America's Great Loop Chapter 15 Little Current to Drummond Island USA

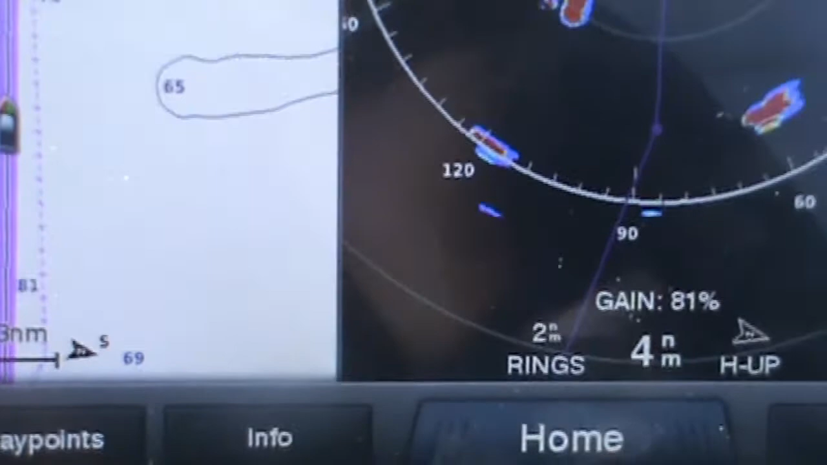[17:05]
The thick line is my route line.
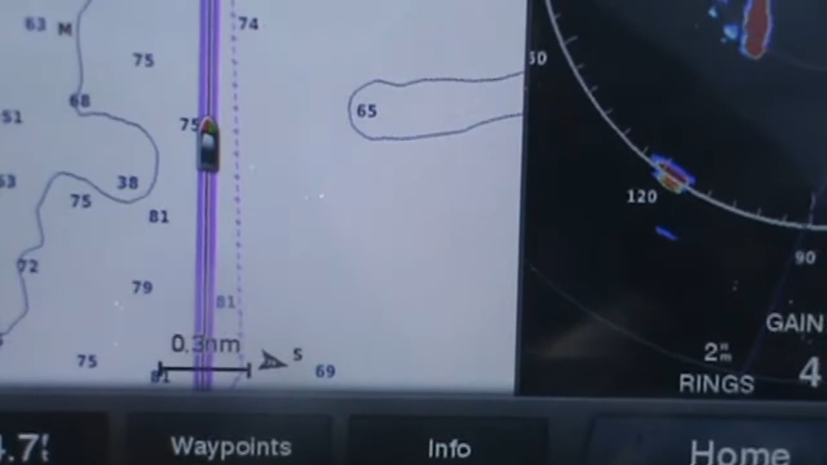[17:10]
And that little dotted line next to it indicates US waters on the left and Canadian waters on the right. There's our turn coming up to head toward Drummond Island.
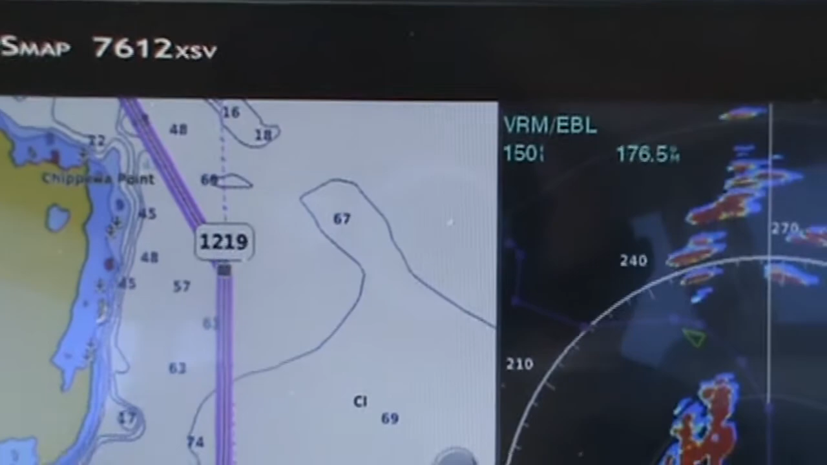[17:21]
This is what it looks like.